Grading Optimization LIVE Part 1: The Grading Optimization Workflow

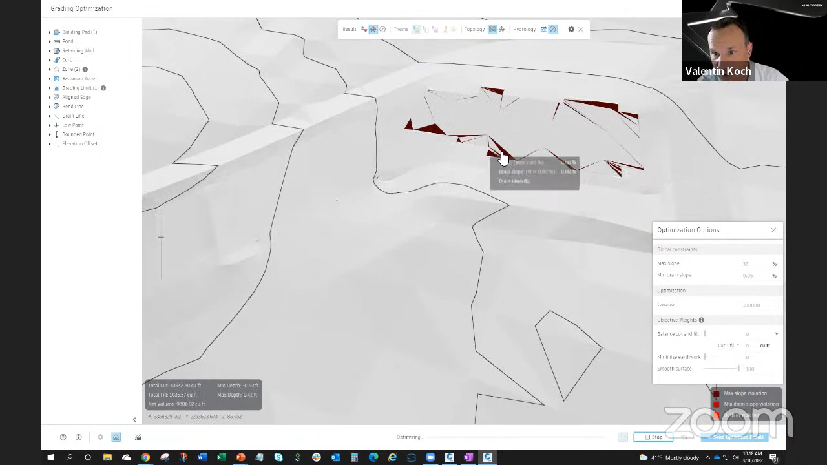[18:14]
That means it's solving really hard. Another way to see how your optimization progresses is, again, down at the left, you have this convergence plot.
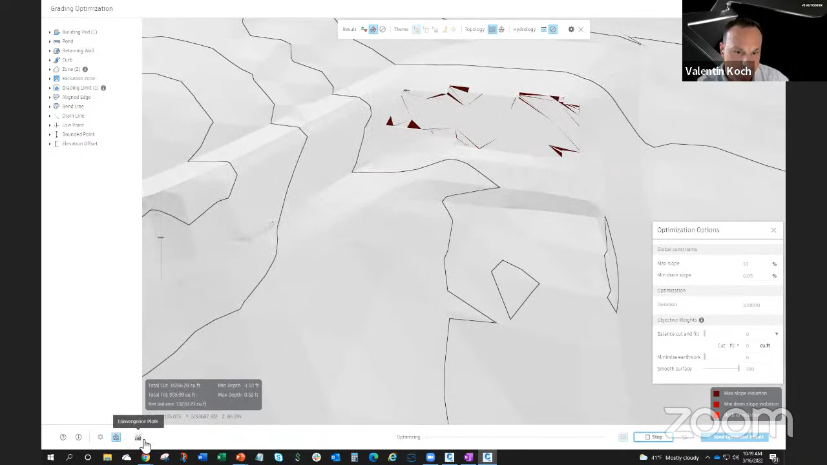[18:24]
And that's really something that gives you a good idea how things are going.
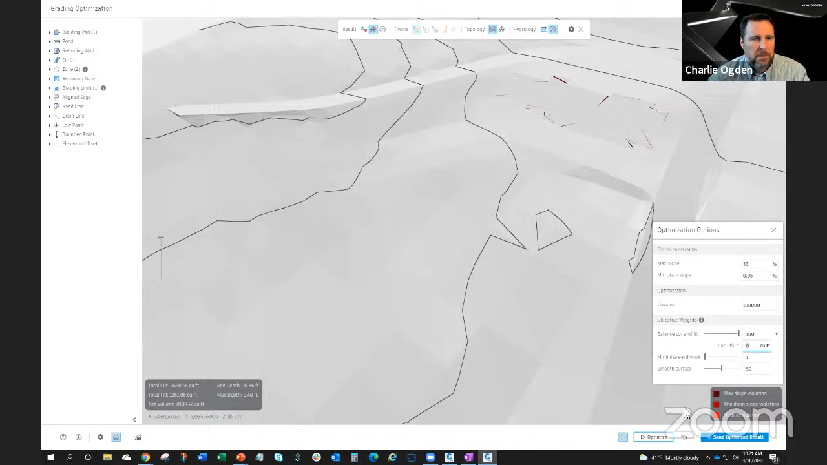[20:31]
And minimize earthworks is going to try to minimize the depths of cut and fill, which it tries to end up minimizing the total cut and fill. So I'll do this and we'll run this again.
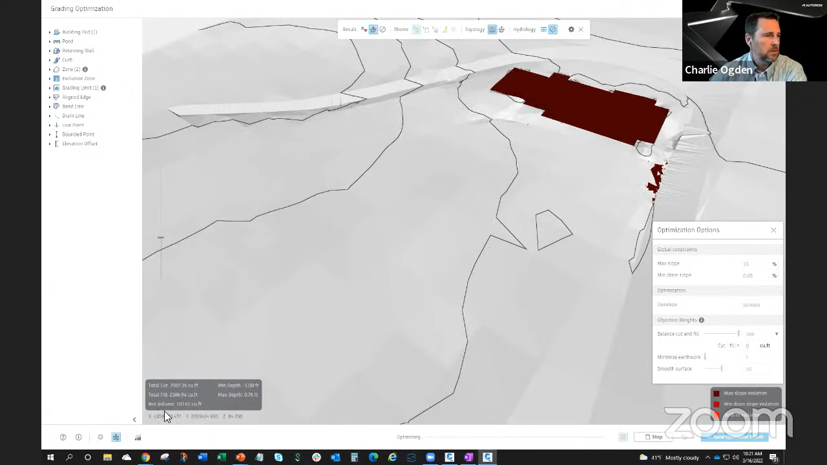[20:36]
You can see it goes down again nicely,
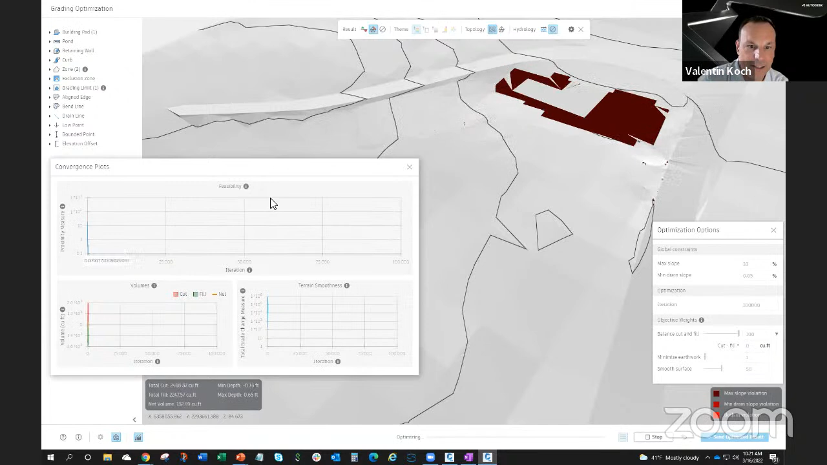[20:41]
but this time the solution will be slightly different. It will move certain triangles up and others down to balance.